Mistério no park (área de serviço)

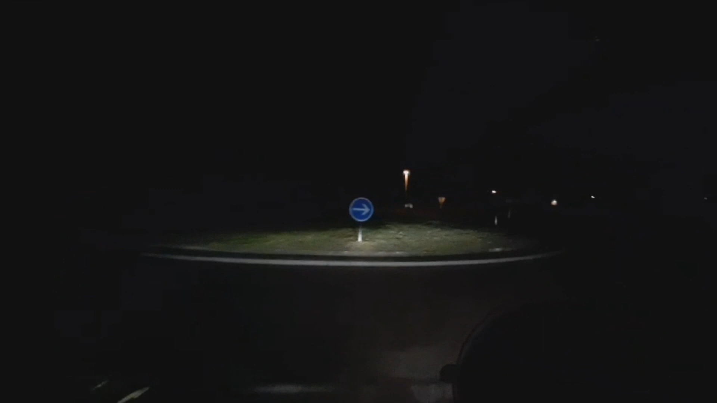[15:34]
De cá. Entre na rotatória e pegue a terceira saída. Vamos tomar.
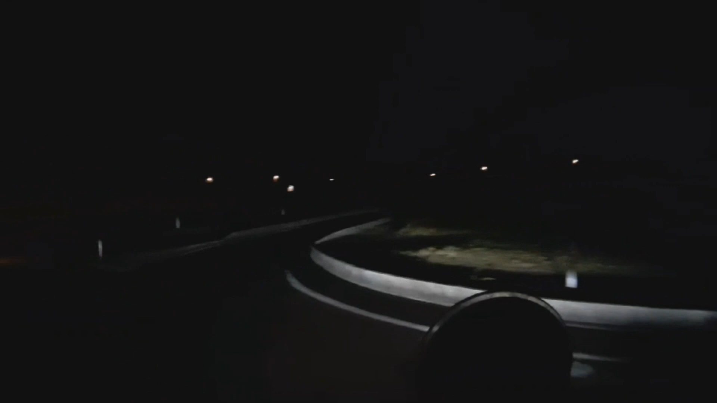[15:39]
Eu vou no lado de lá primeiro. Pegue a terceira saída.
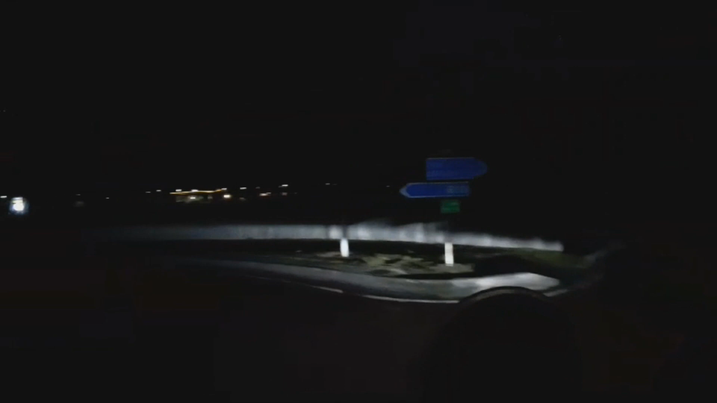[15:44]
E quem não chora não ama. Então eu vou tentar lá. Se não vou coisar, eu volto pra cá. E se a gente Novo se lascar. Cálculo da rota. Se a gente se lascar mesmo, vamos embora. Novo cálculo da rota. Entendeu? Faça o retorno na rotatória. Pegando a terceira saída. Aqui, rapidão, ver como é que estão as coisas. E se der ruim, a gente volta pra lá. Pegue a terceira saída. Novo cálculo da rota.
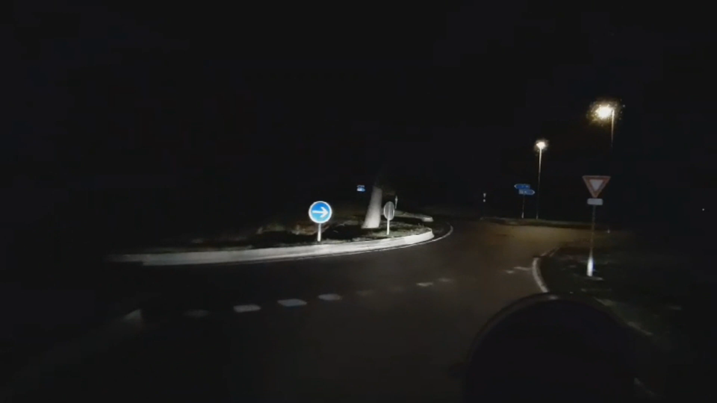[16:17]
Entre na próxima à direita. Isso é chato, que é uma escuridão da porra à noite. Bom, já não tem gente parada aqui do lado de fora, isso já é bom. Como é que tá aqui dentro? Ih, tá cheio. Tá cheio aqui. Aqui está cheio.
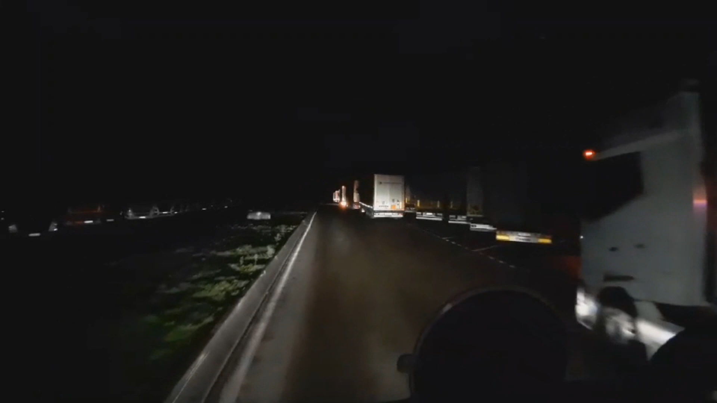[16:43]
Claro, o pessoal sempre tenta parar primeiro aqui, né? Ó, tô vendo uma vaguinha do lado de lá. Vamos ver se a gente consegue parar lá. Aqui tem umas vaguinhas, mas tá na frente desse pessoal que tá parado errado aqui, sacou? A vaguinha que tá do lado de lá. Se a gente parar naquela vaguinha que tá do lado de lá, já vai valer o título.